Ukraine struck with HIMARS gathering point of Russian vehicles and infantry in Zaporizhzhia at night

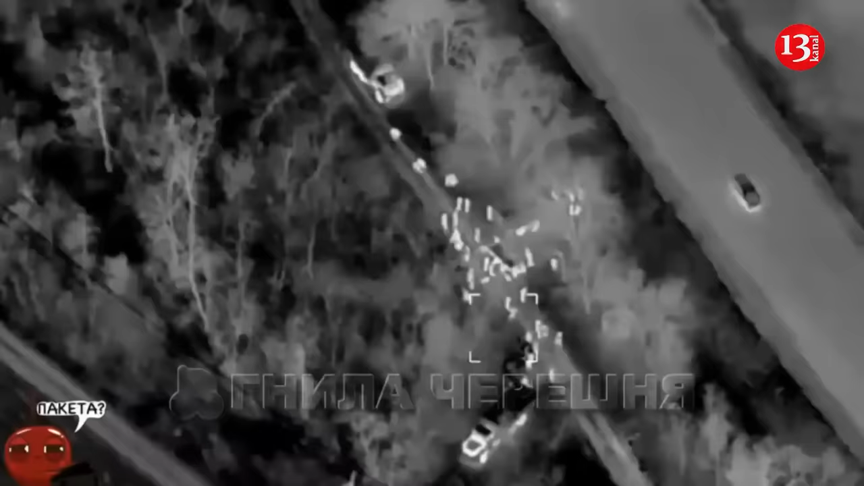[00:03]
The 15th separate Artillery Reconnaissance Brigade, Black Forest, with the help of the 128th separate Mountain Assault Brigade launched a Himara strike on a concentration of Russian occupiers,
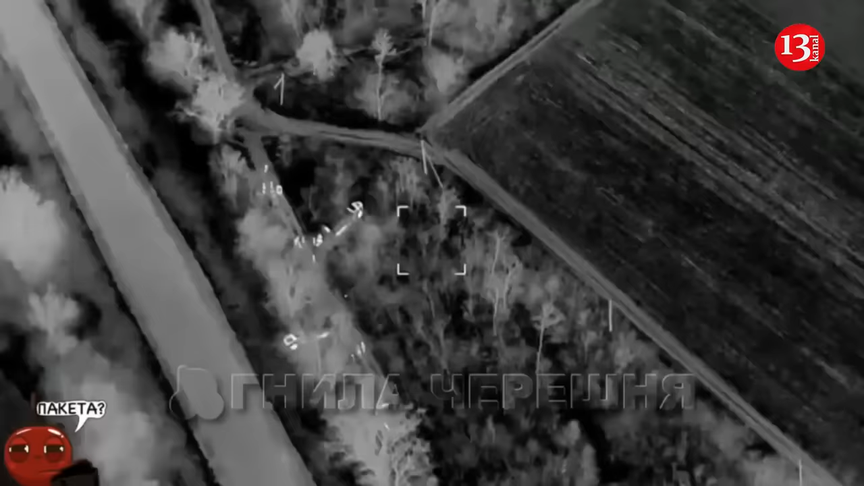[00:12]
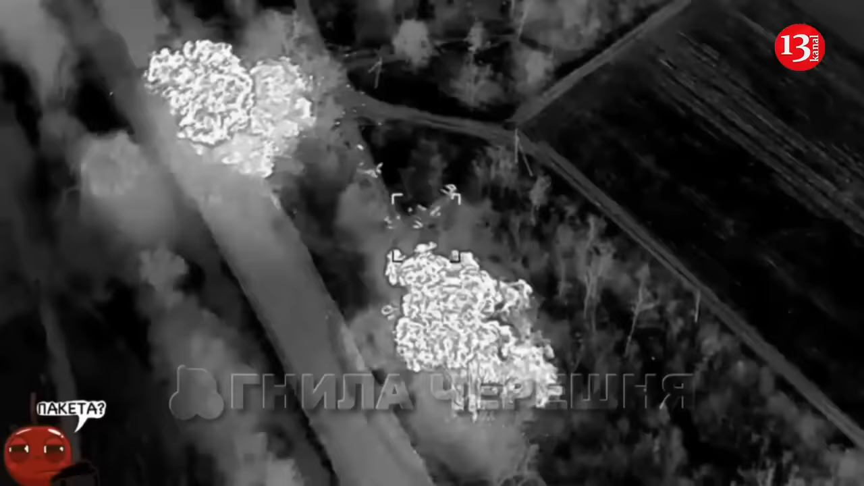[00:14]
where there were at least 30 to 40 people.
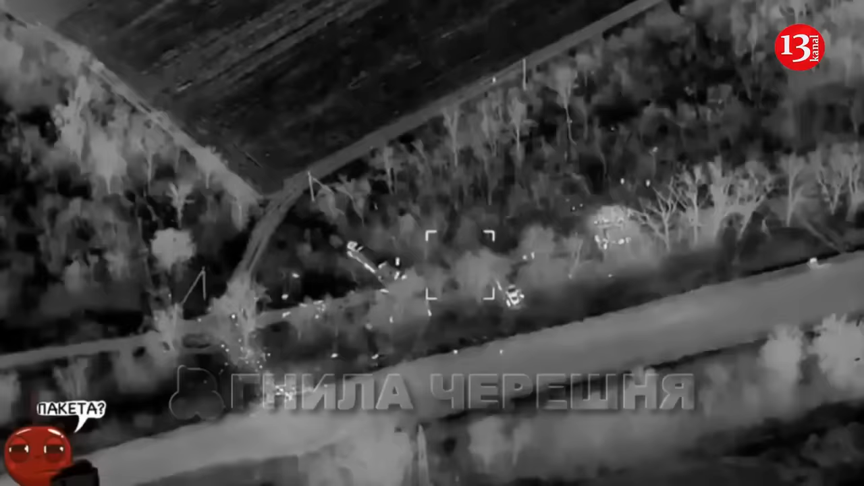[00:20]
The 128th Joint Assault Brigade transmitted coordinates for fire adjustment,
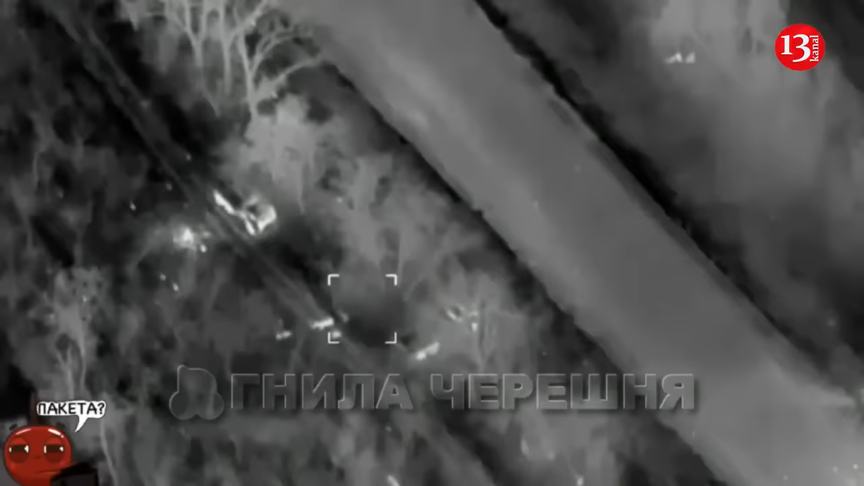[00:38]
The Ukrainian military launched a second strike during the evacuation of the wounded and the collection of the bodies of the dead occupiers,
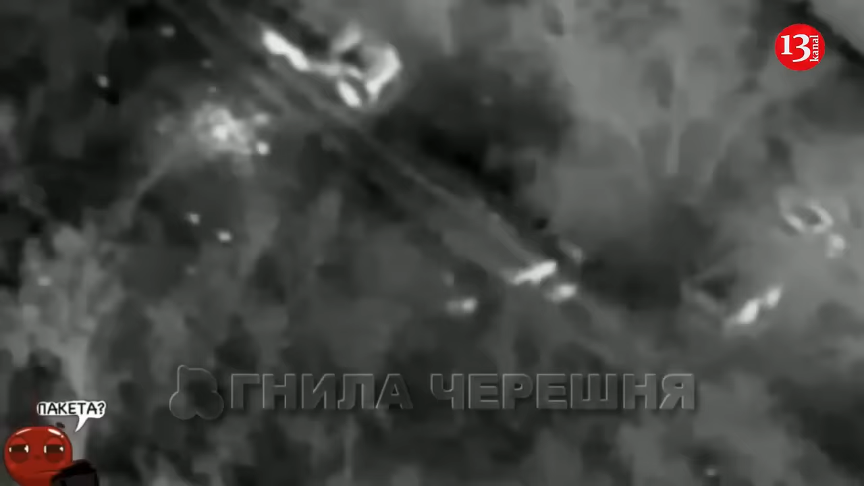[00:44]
using an evacuation group, several civilian cars and a truck.
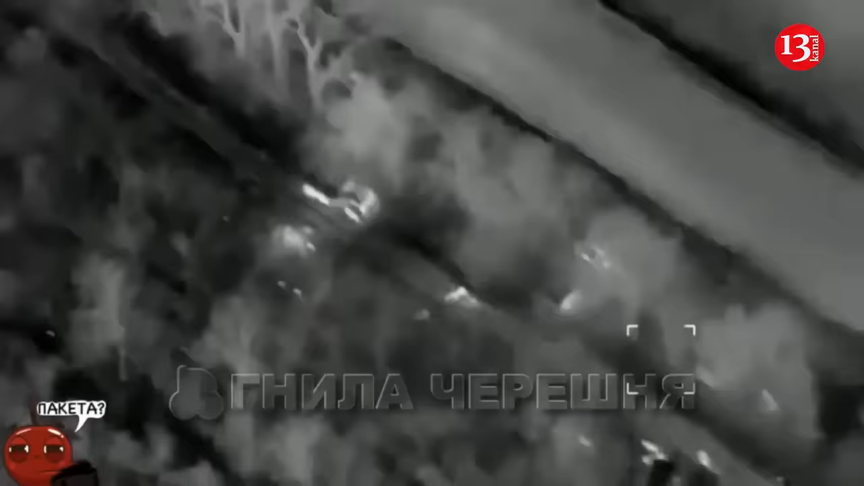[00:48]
The video shows the use of cluster munitions to hit an evacuation group near the village of Tavria,